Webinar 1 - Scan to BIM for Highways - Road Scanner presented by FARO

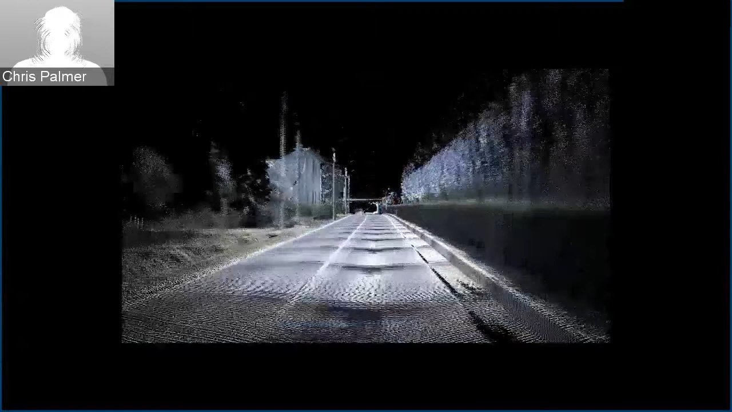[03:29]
then the data the type of data we can capture from this is is as you can see on the screen here now